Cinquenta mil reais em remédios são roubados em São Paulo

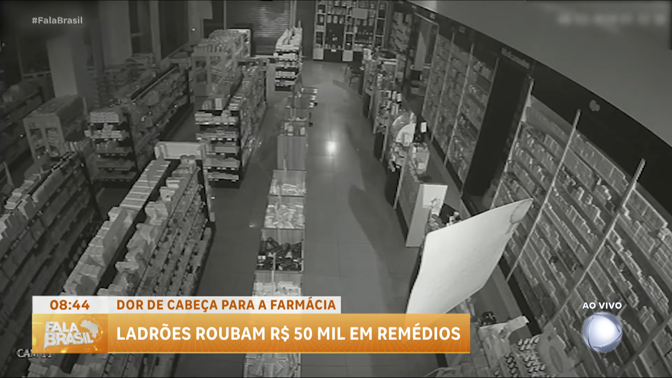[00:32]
Os ladrões abrem o portão de entrada da farmácia com o auxílio de um controle remoto. O alarme dispara, mas não parece assustá-los.
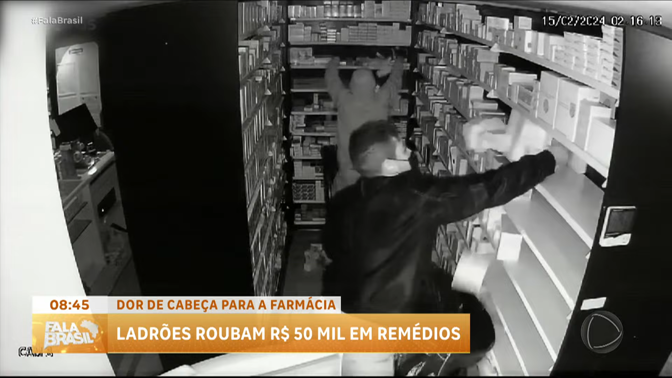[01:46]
Os criminosos tentam pegar o máximo de mercadoria no menor tempo possível.
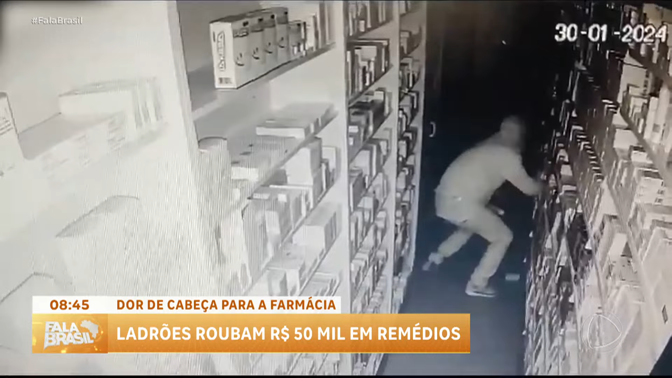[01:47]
Geralmente, um veículo fica à espera.